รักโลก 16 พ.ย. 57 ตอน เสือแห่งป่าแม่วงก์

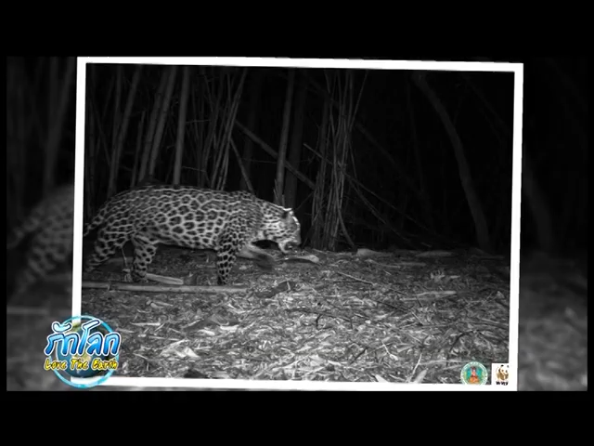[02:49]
เสือโครง เสือดาว เสือรายเมก แมลเลนอ่อน กระทิง เก้งกวาง